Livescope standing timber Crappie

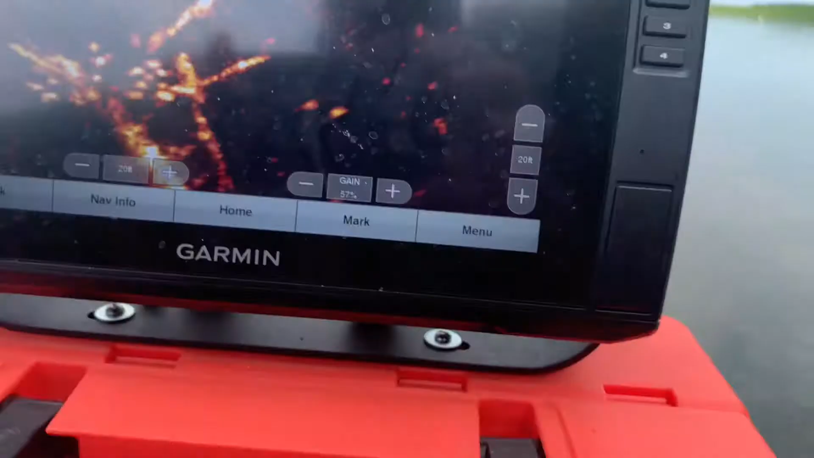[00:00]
okay where you at you're gonna drop down there's a
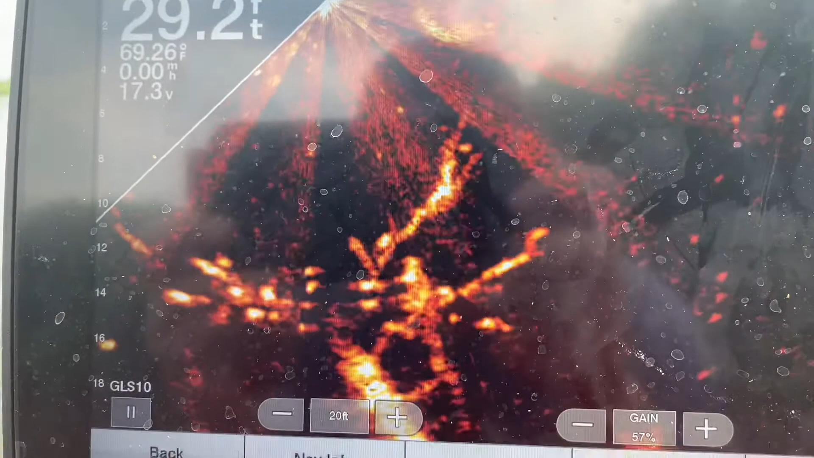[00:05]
On screen: depth 29.2 ft, water 69.26°F
decent tree we found us full of pretty aggressive fish
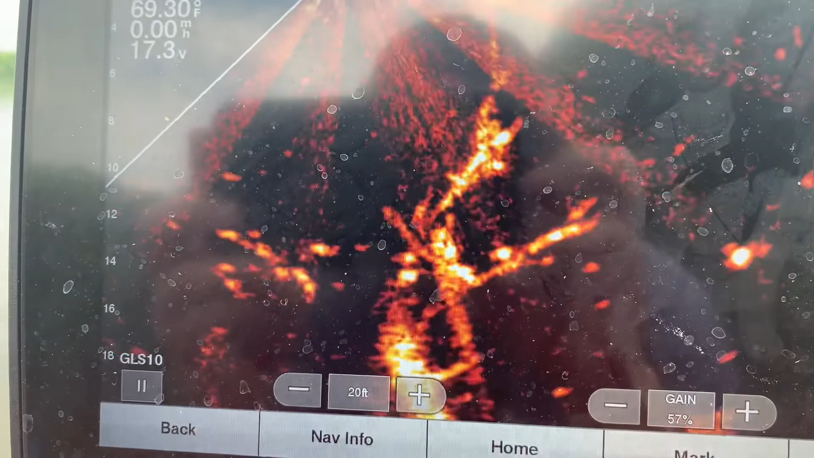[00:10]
On screen: water 69.30°F
so here's her jig going down right in there
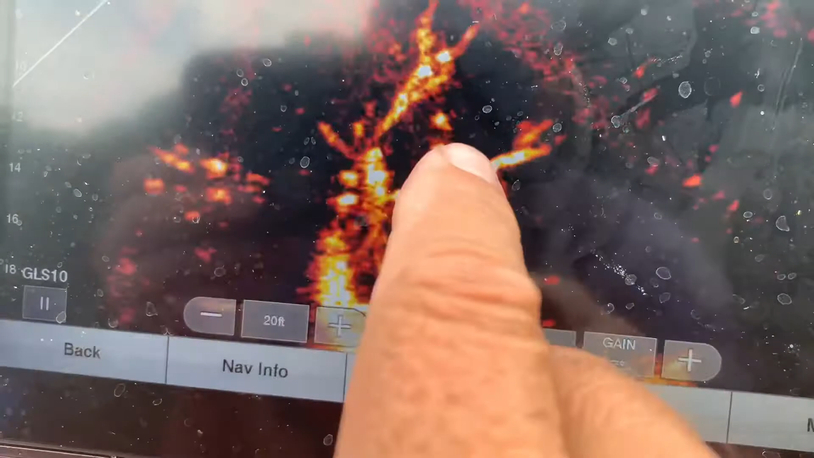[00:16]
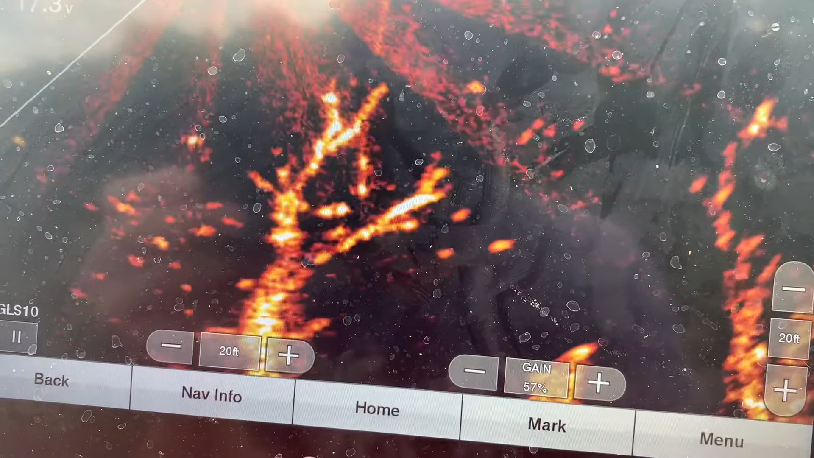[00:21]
that one looking at it
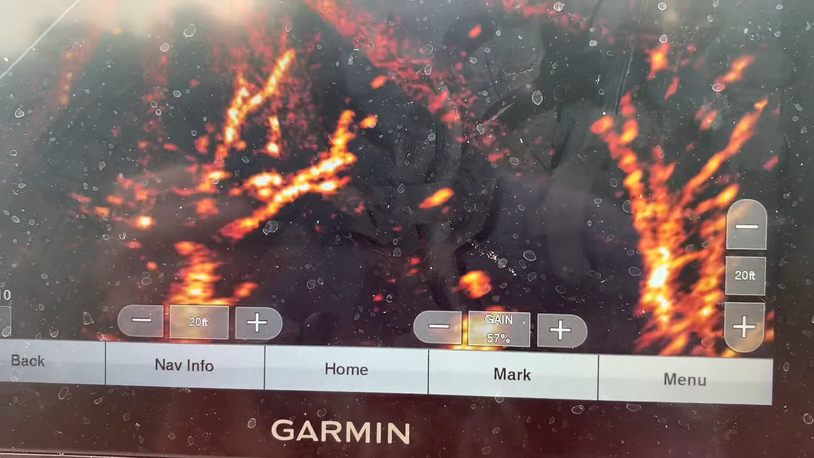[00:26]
he's not gonna take it yeah there's two more coming yep he got it didn't he yep